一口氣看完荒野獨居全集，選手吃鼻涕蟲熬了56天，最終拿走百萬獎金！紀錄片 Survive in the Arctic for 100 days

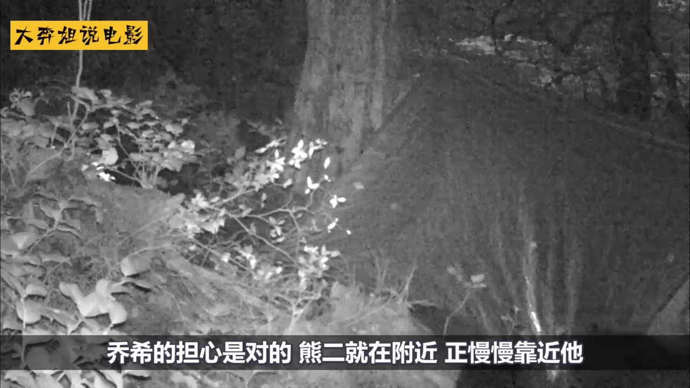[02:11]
靠近他内心非常着急只能通过呼喊试图驱赶走他们
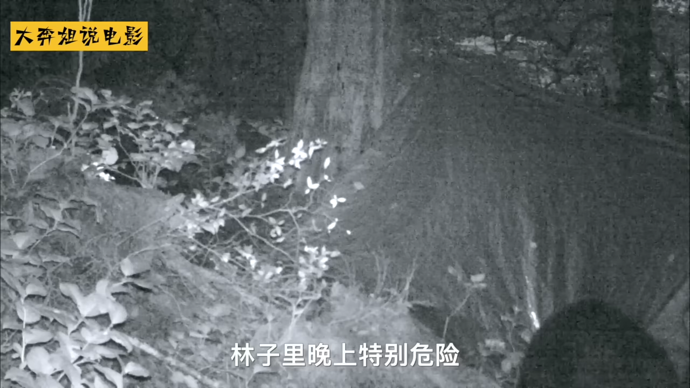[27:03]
几乎所有的肉食动物都会出来觅食更